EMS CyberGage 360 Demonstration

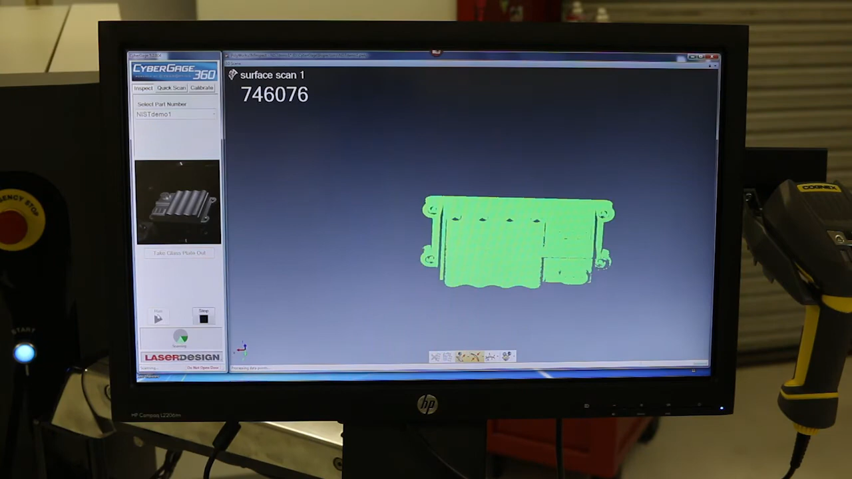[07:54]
and the scanner is starting up and starting to take the first scan so each uh scan set will actually be two scans because again you have two sensors in the top and two in the
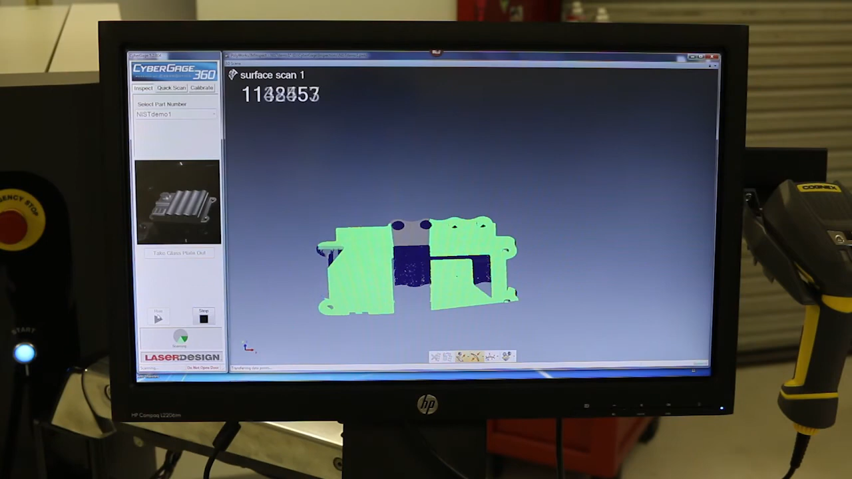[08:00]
bottom so for each position there's a total of four scans and this scan data
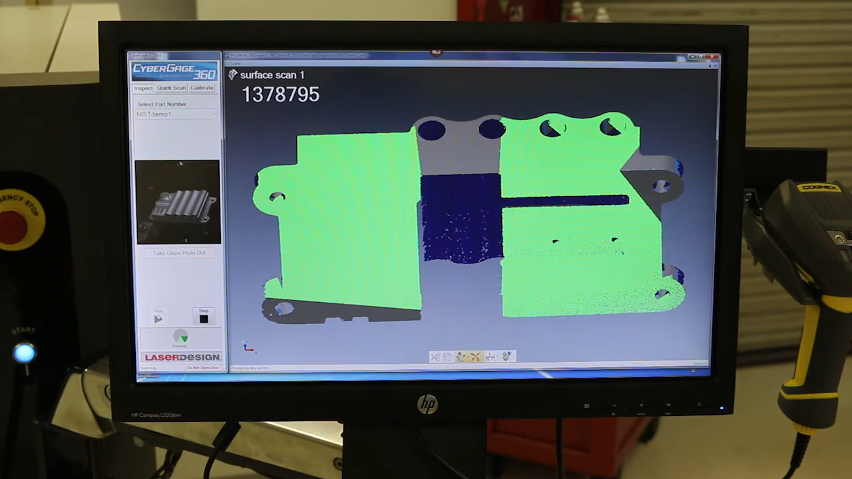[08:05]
starts out as point cloud data when it's all done it'll merge them all together so as the table is indexing uh